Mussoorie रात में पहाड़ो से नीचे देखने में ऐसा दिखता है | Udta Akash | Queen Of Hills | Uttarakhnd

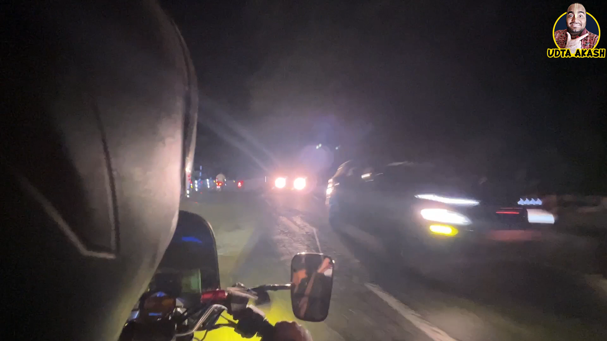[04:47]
आजाता है कितना सुंदर लग रहा है पूरे पहाड़ों पे सिर्फ घर